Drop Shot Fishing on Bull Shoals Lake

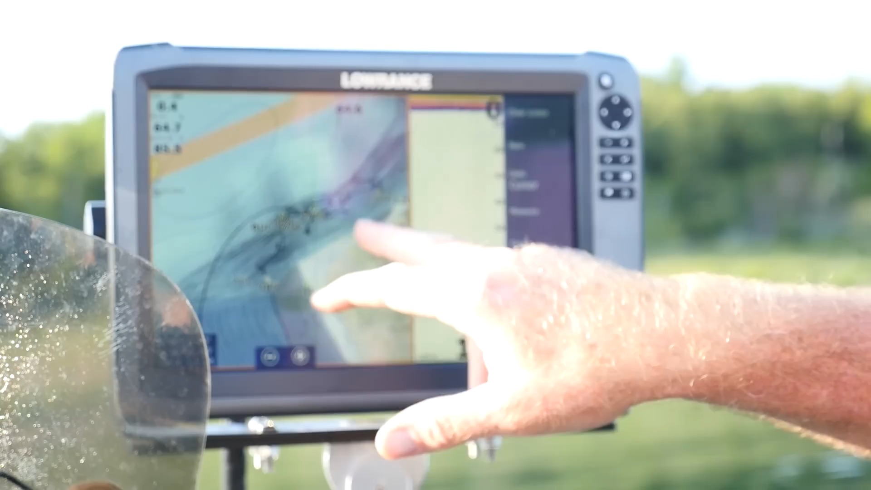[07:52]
On one side you've got bluffs and the other side you've got a flat.
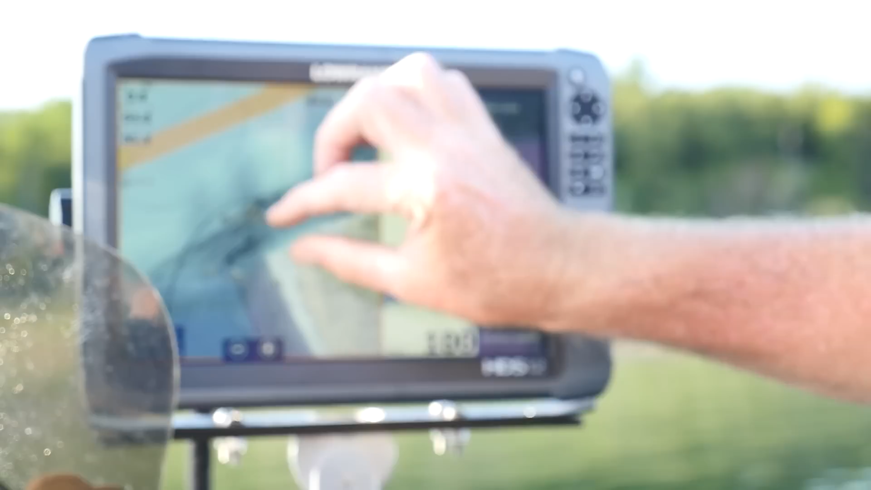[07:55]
Where these contours get real tight, you're going to have all the ledges. There's some brush piles out there.
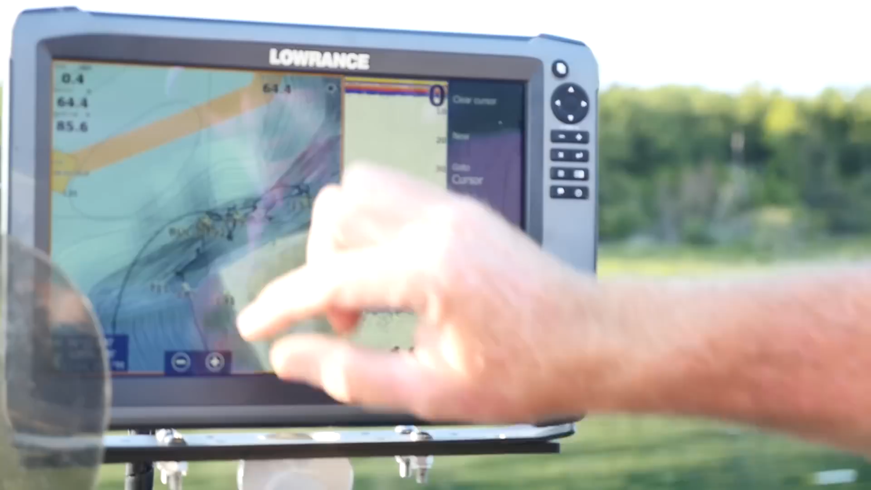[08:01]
Typically, what I like to do is go and I'll go over the area and graph it.
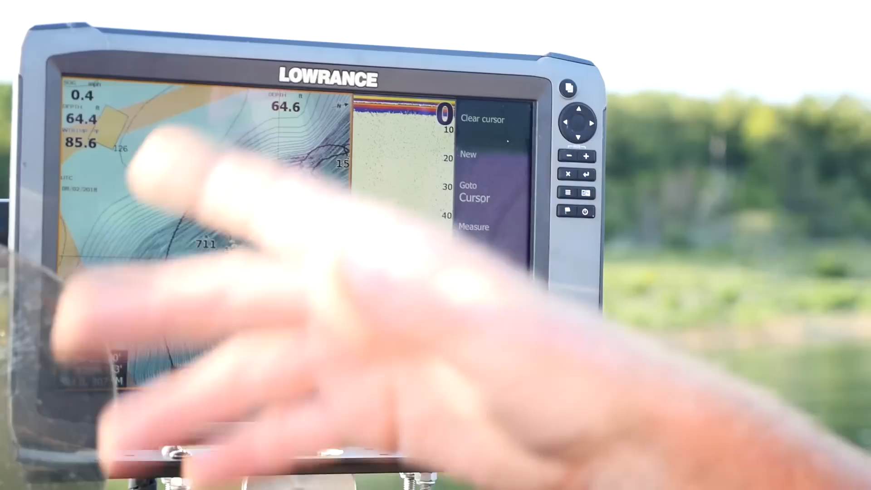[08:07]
If I see any active fish, I'll stop immediately and fish or roll through the area.
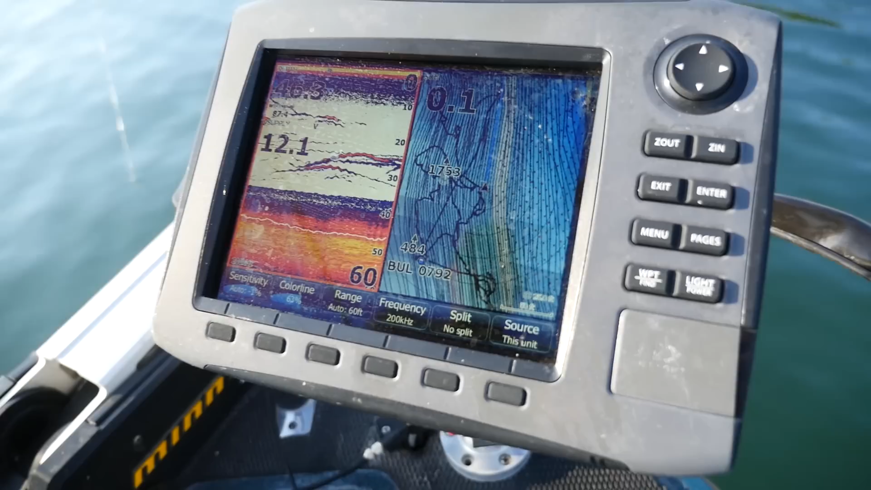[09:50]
So I'm going to drop again. You should be able to see the bait going down.
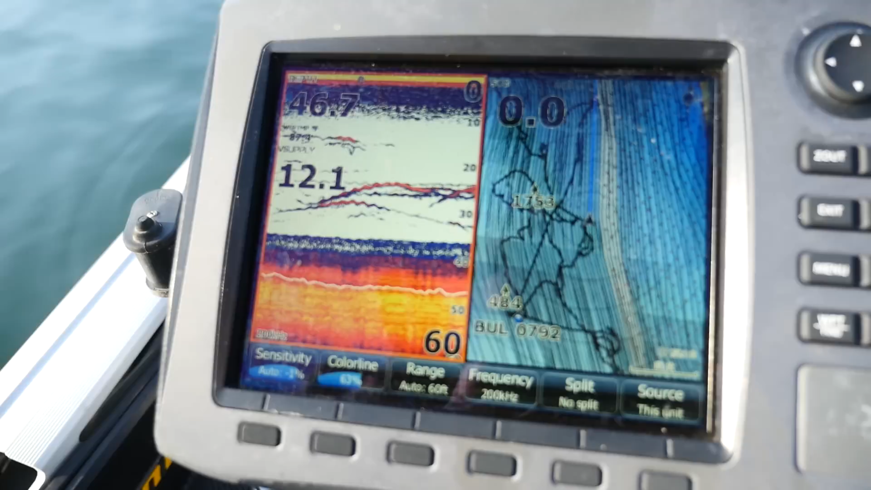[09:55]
If you don't, you can adjust your cone or your sensitivity until you can get
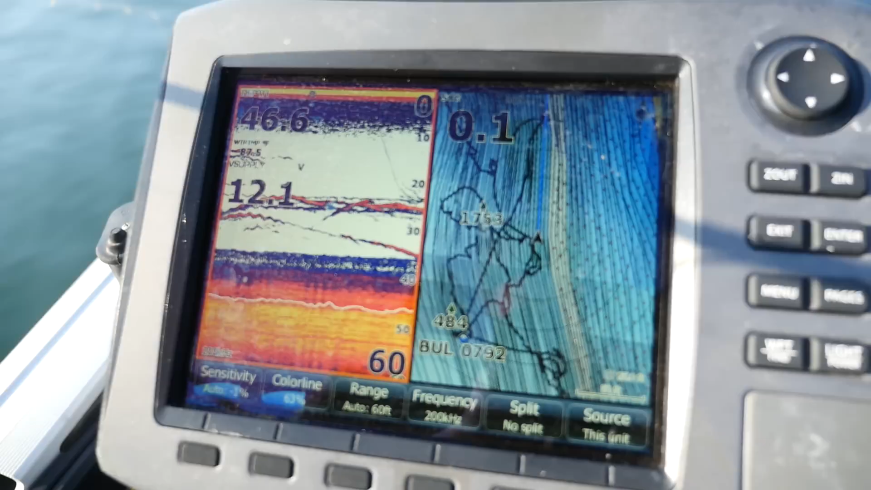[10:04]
to where you can see your bait.
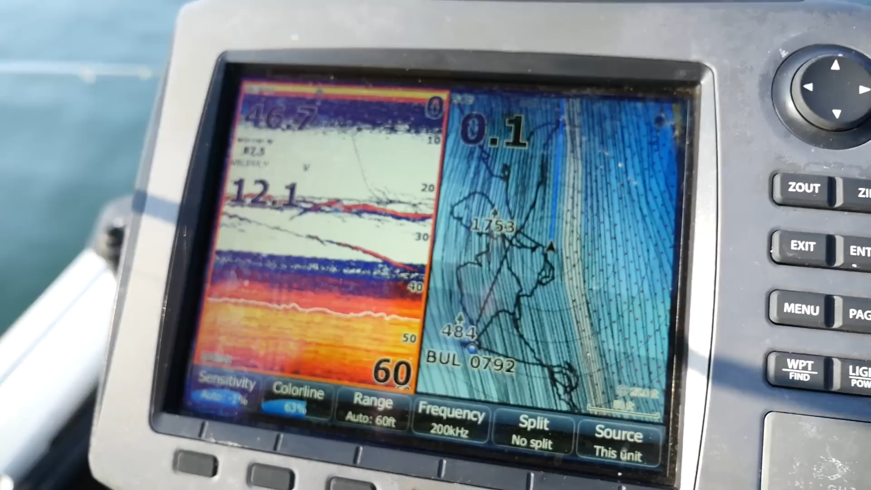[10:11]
If you lose your bait, just bring it up or down a little bit. It'll look like a little heartbeat on the monitor.
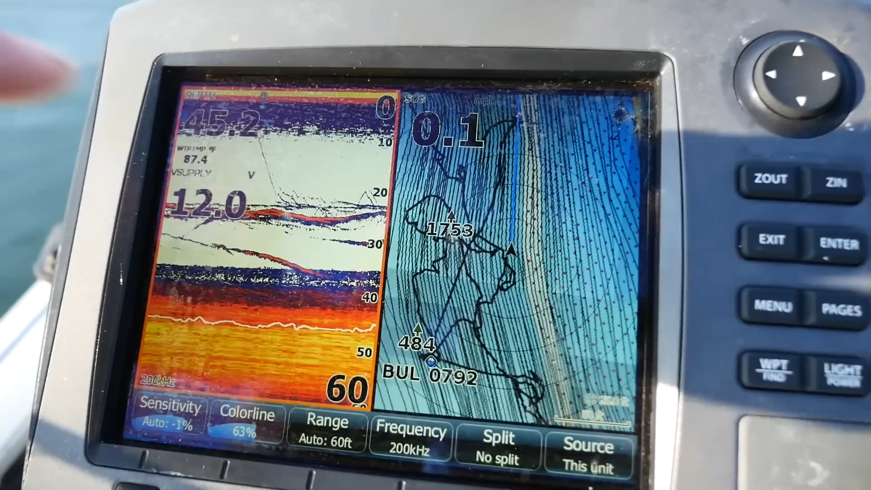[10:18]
That's the bait going down right above the fish.
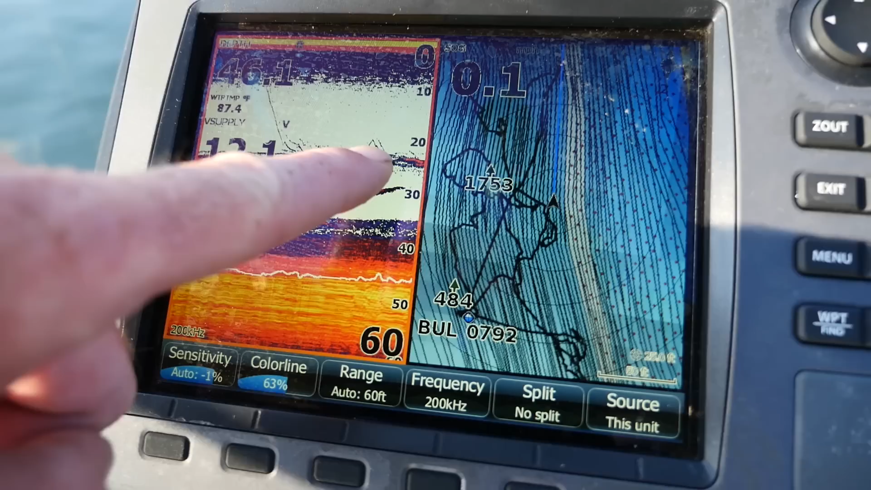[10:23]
I'll give it a little jerk and you'll see how it goes up.
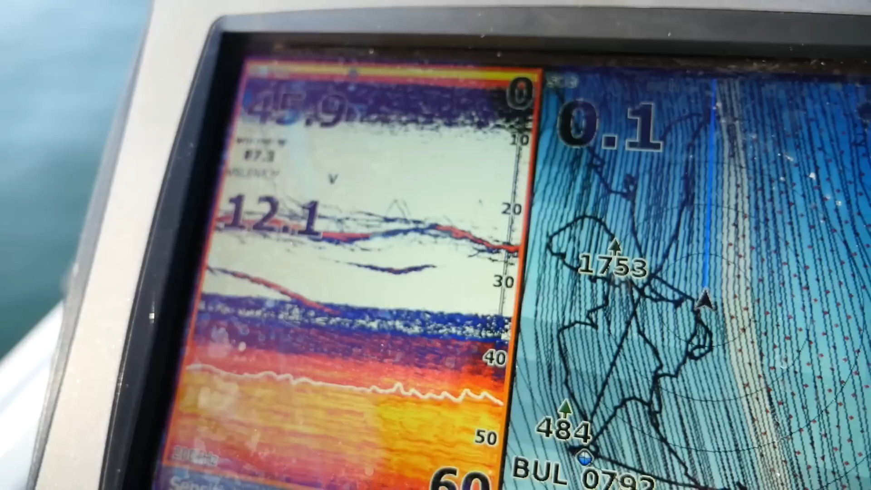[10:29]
Those are just some of the tools you're going to want to use when you're out here drop shotting.
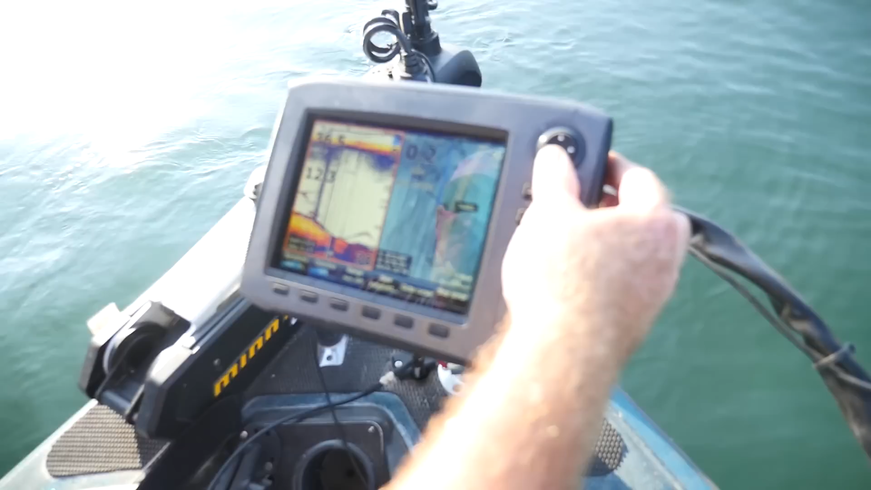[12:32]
And if we go back, scroll back here, you can kind of see that's what a school of fish looks like.
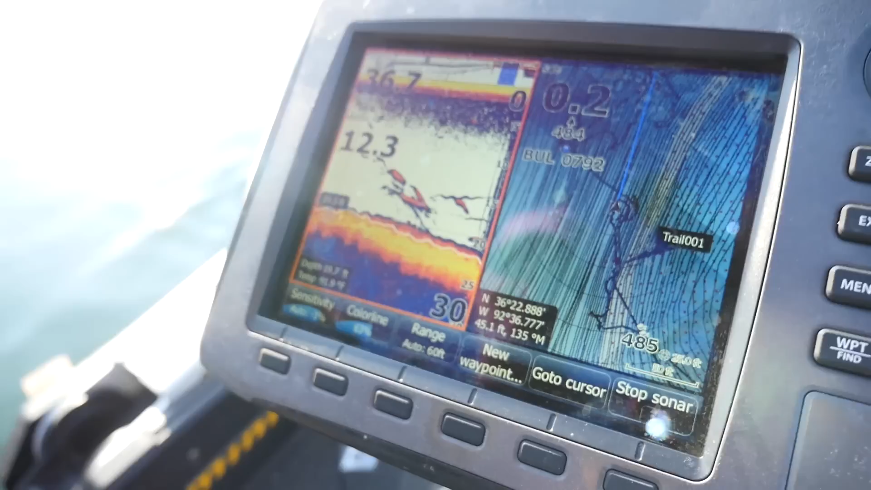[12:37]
These are probably Kentucky's or we're in 20 foot of water. There's one more right off the ledge. So anywhere you come across and you see that drop off like that, a lot of times they'll either be right up on the ledge or on the top or the bottom. So when you're graphing, you always want to be paying attention where you're at, what's going on down there.